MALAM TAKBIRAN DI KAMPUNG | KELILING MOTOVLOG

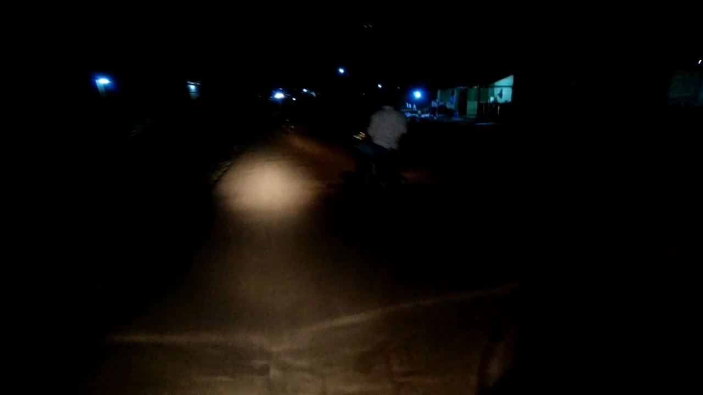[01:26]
Dan ini mulai rame orang-orang, kita lihat dulu.
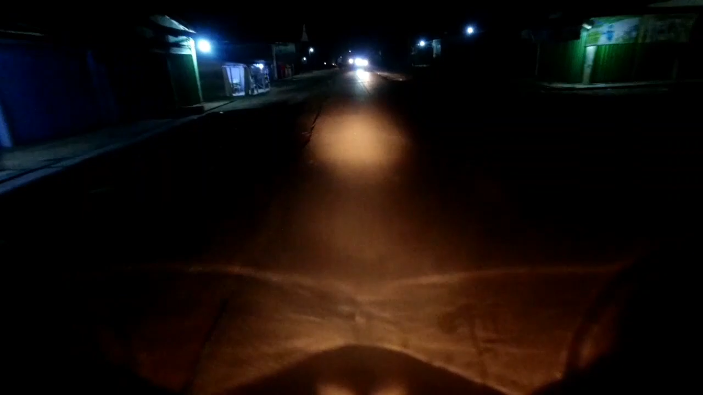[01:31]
Sekarang itu masih baru jam selesai sholat isya kalau jarak ya, selesai isya. Jadi di sini itu orang ini takbirannya dia nongkrong-nongkrong di jalan di pinggir jalan. Hey, di pinggir jalan ngapain kau? Hey, oh, aku ini pakai topi guys. Jadi biar gak terlalu nyampak banget ya kalau aku pakai itu.
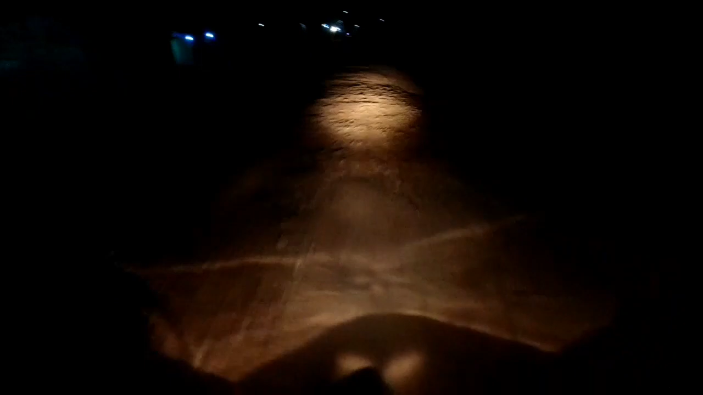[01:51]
Udah kayak senter gitu ya kan. Mending aku pakai topi aja ya. Ternyata masih sepi cuy, masih sepi banget. Mungkin orang-orang masih belum pada keluar ya.
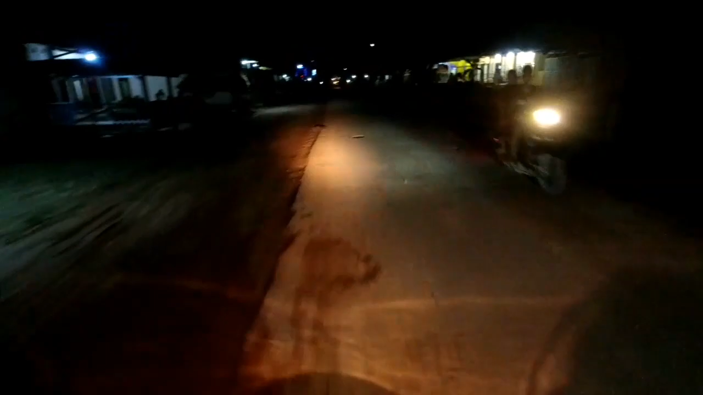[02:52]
Ini masih sepi cuy, masih sepi. Itu ada, ini ada orang tuh. Ini belum banyak ya. Kita coba masuk ke lapangan, kita lihat apakah ada orang yang berjanji. Mereka itu subscriber aku.
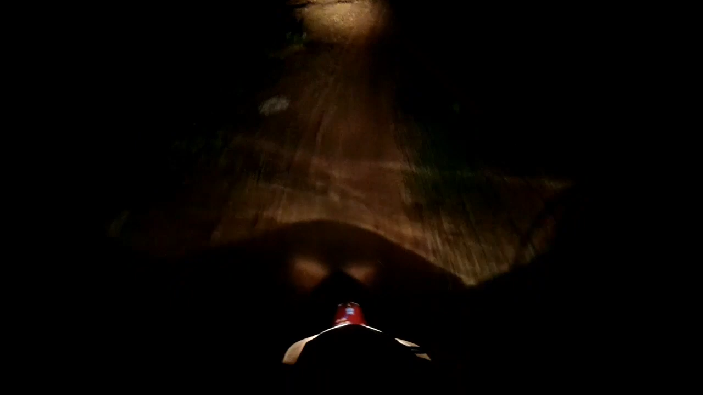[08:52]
Karena kalau nggak jago bisa mereka jatuh cuy. Nah, guys, jadi kita masuk ke jalan raya lagi. Kita lihat. Oke guys, itu takbiran pakai mobil loh. Dari nengok main itu long-longan.
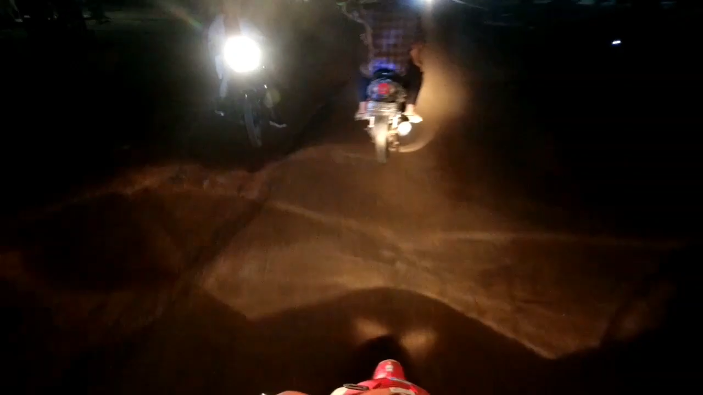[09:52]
Banyak orang. Tuh, kalian lihat di sini rame.